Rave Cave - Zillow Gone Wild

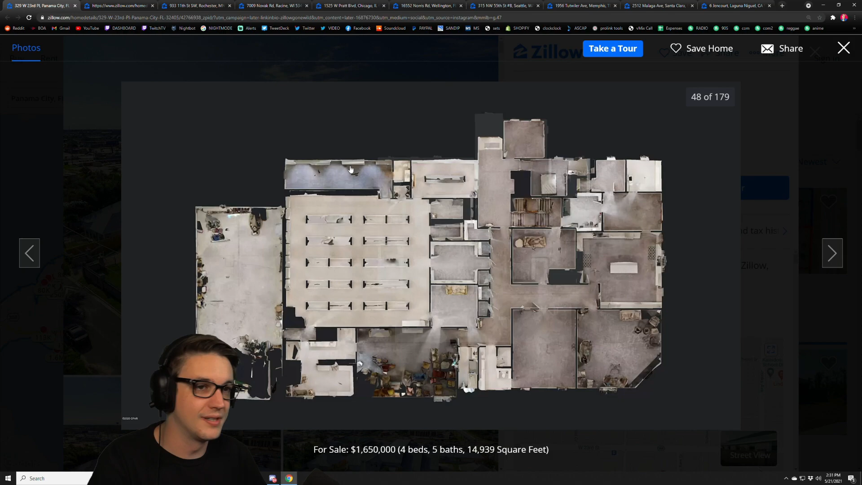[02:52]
you can see these are storage area storage area This is the living room. Here's the kitchen Like each one of like what like like look Each one of these is a closet.